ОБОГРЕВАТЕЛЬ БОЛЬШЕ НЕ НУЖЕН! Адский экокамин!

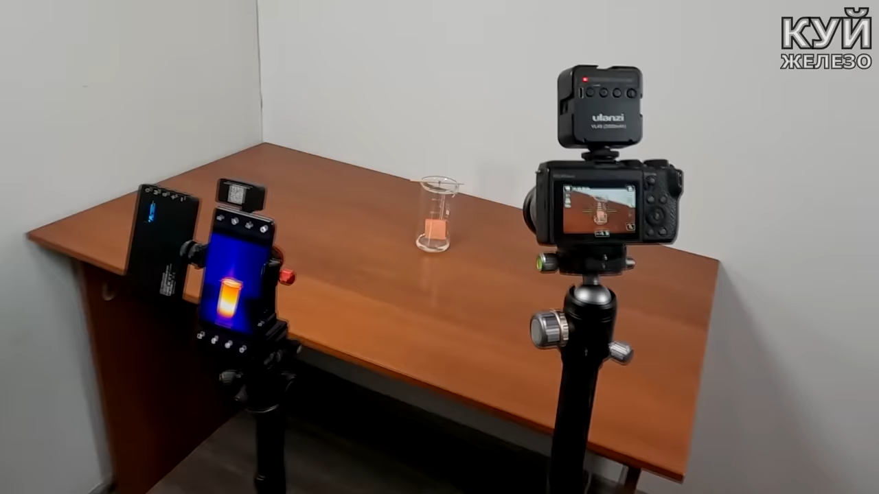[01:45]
Она не плюется огнем, как огнемет. Реакция запущена.
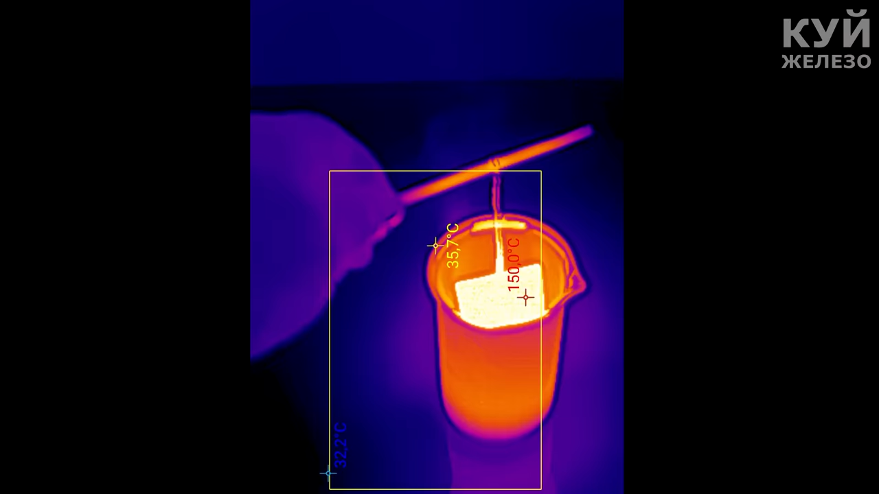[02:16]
Даже такой маленький отрезок медного листа на протяжении очень долгого времени продолжает быть очень горячим.